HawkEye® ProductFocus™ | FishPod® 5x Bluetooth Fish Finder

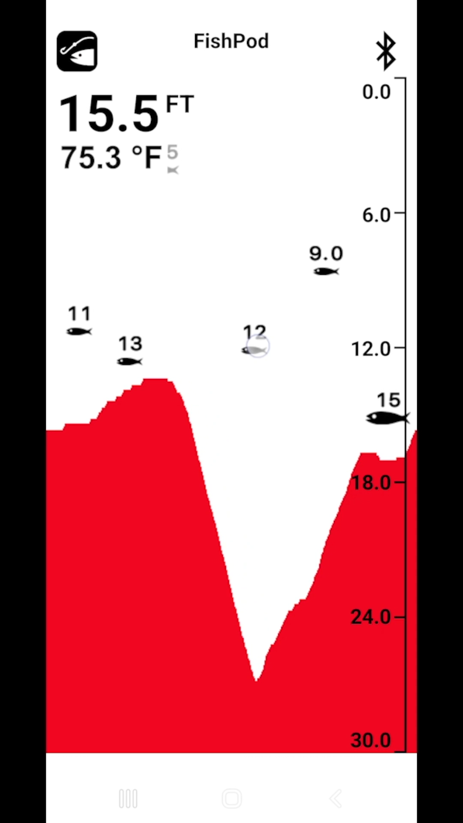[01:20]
On screen: water 75.3°F
It detects fish as a series of icons and fills the bottom solid to clearly show structure and contour. The FishScape mode is for intermediate anglers looking for advanced features to pinpoint optimal fish habitats. It uses Hawkeye's fish target technology to show the location and depth of fish echoes, while delivering real-time sonar echoes to uncover debris, weed, trees, drop-offs, and a variety of other valuable sensor data. The FishScape HD mode is for experienced anglers who demand a high-definition fishing experience.
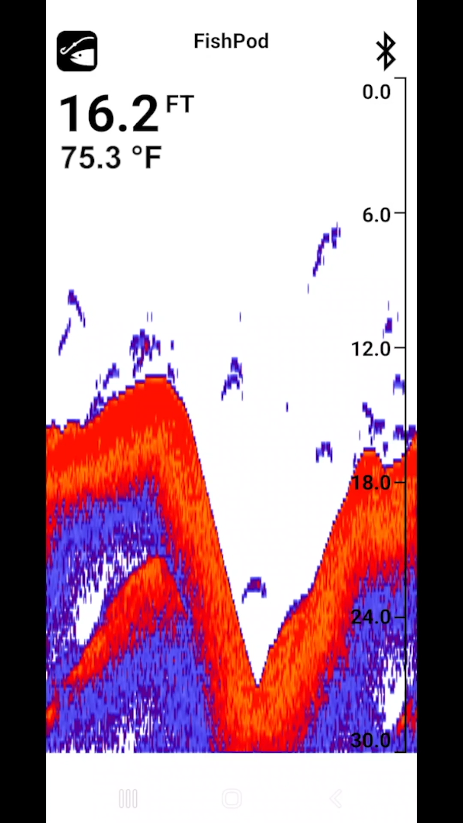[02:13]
On screen: depth 16.2 ft, water 75.3°F
What you'll experience is a full screen of raw sonar. Unlike any other castable device, FishScape HD sets you free by giving you an overabundance of sonar data, allowing you to use your fishing experience to perfectly target prey. The data mode enlarges depth and temperature readings so that they are easy to read from several feet away,
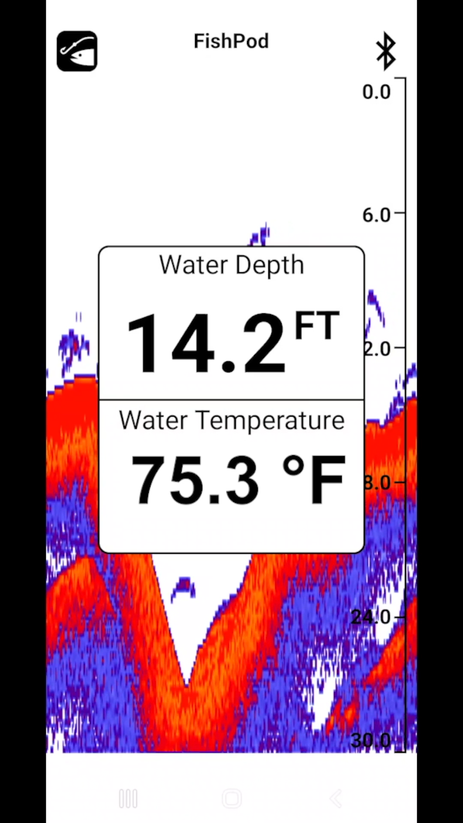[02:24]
On screen: depth 14.2 ft, water 75.3°F
while allowing the fish finder to run in the background so that you can keep an eye out for optimal fish habitats. All this technology is packed into a battery-powered bobber that straps to a fishing rod or stows inside a tackle box or carry bag and is ready when you are.